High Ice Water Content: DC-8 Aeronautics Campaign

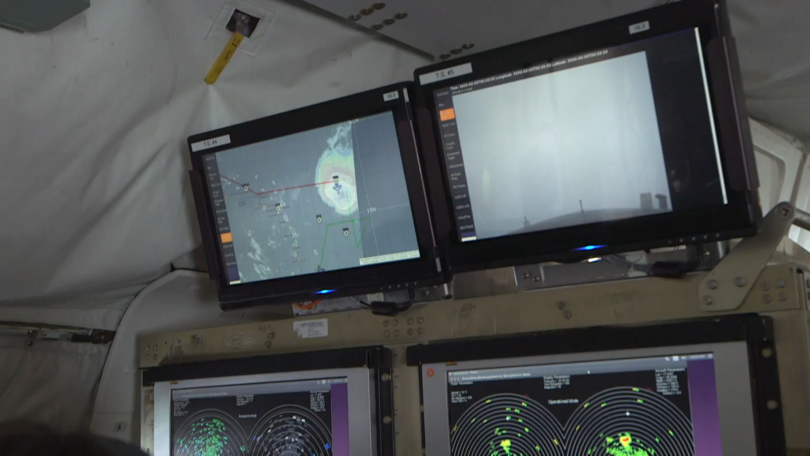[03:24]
The radar that we're using today is a commercial weather radar.
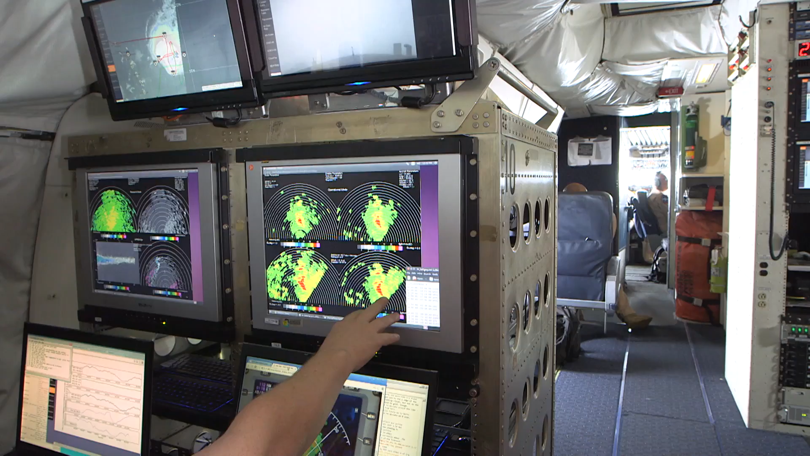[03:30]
In front of me you can see four different displays, various different tilts of the radar antenna, one that's significantly above our flight level, one at our flight level, one below our flight level, and then one significantly below our flight level.
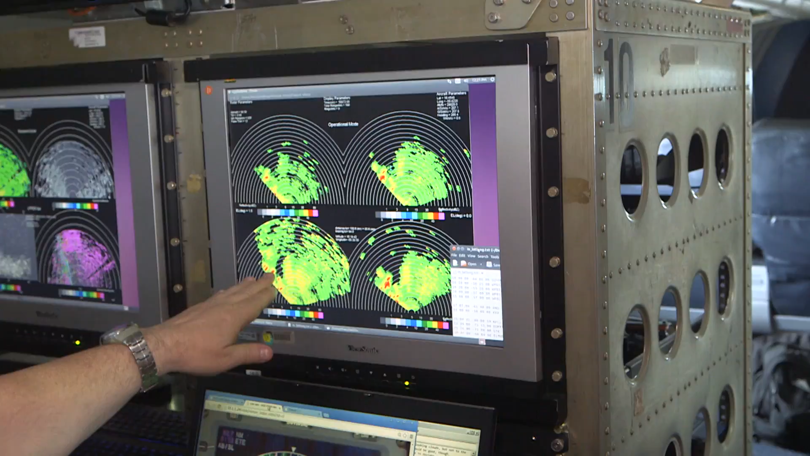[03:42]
With that volume of space that we're covering, we're hoping to be able to detect signatures, things that are like a thumbprint or a fingerprint of this atmospheric condition.
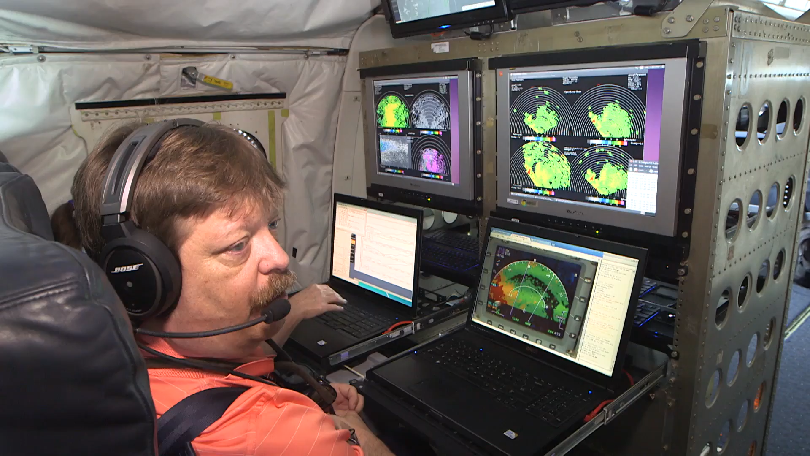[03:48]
We have four instruments. We have an isokinetic evaporator probe.